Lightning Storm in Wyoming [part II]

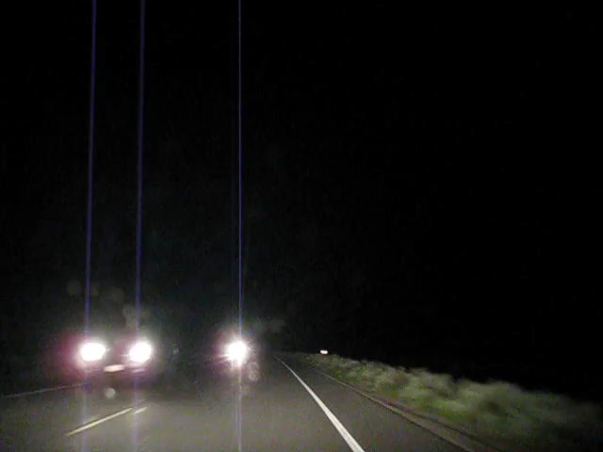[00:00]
reflectors and nice striping. Okay, thank goodness. Look at that. This is how, whoa. Yeah. This is a nice road now. Oh, man.
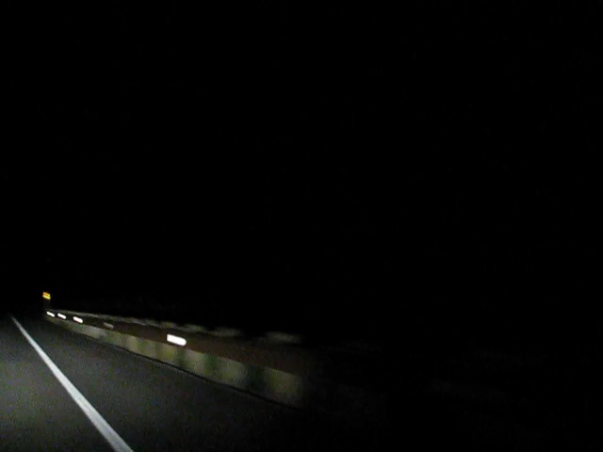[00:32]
Ooh, what a light show. I know. No wonder they don't put any, like, telephone poles or anything here. What we could do tomorrow is, I'm not inclined to drive back up to Yellowstone. Yeah. What I want to do is, tomorrow we can sleep in a little bit, and then we just hang around town and look at stores and shops.